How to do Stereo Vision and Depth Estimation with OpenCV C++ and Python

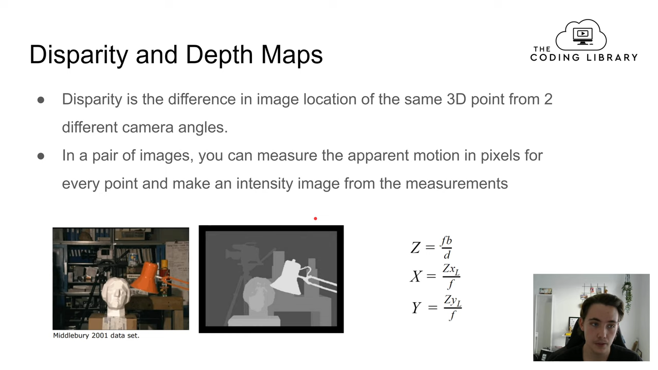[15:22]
than like the the more the more back in the background like optics are like the more dark or like gray they get because they're getting further away from the camera so when we have this um when we have this depth map and the disparity map we can actually like use something called epipolar geometry and
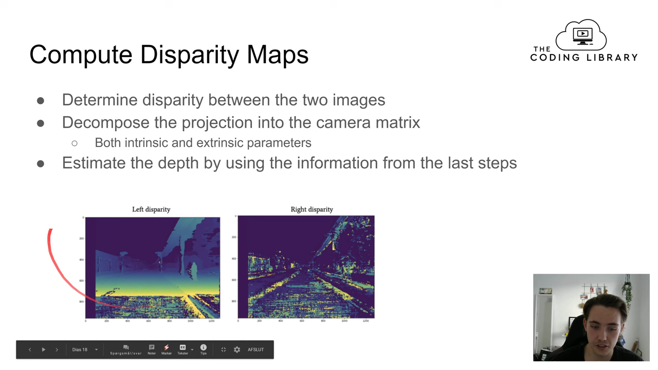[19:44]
camera matrix we can just use the built-in function in opencv to do that and then after that we can estimate the depth by using the information from the last steps so left on here we have this disparity map here and on the right we have the disparity map for the right image here and then we can use these two disparity maps here and and try to estimate a depth map from those so to create a depth map we use this projection matrix as i just talked about for each of the cameras and then we we kind of like just apply that in in a function in opencv and then we can take take the full length out of the camera matrix and then we also like can compute the baseline using corresponding values from the translation vectors
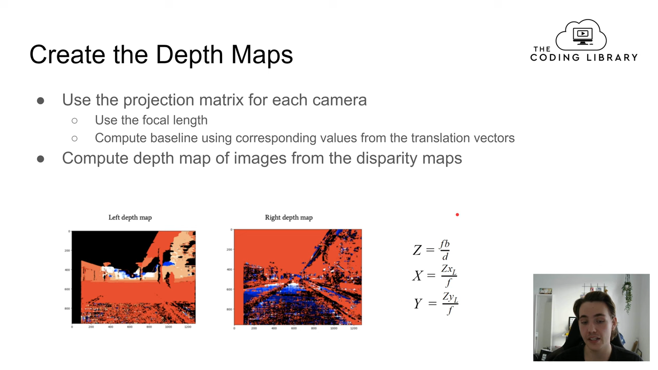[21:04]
each of the images so the left here we have the depth map of the left image and here we have the depth map of the right image and then we can use those two to just take a point in the depth map here and then we will get the actual like distance or depth to an object in or like an object or a pixel in the frame so the result of this depth estimation here is that we can actually like run an obstacle detection algorithm and use it together with a depth map so in this case here we're detecting a car and a car around here and then we try to estimate the distance or the depth to that car so right now we have the depth map here like we know the distance to every single point in the image